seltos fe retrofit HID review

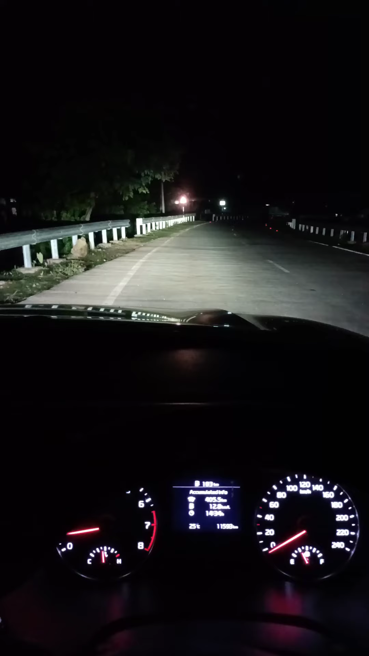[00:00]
हाय गाइस, कैसे हैं? आज बात करेंगे एफ़ ई रेट्रोफिट एच आई डी के बारे में, जो किया सेल्टोस एच टी के प्लस में इंस्टॉल है, जो मॉडल है HP3905।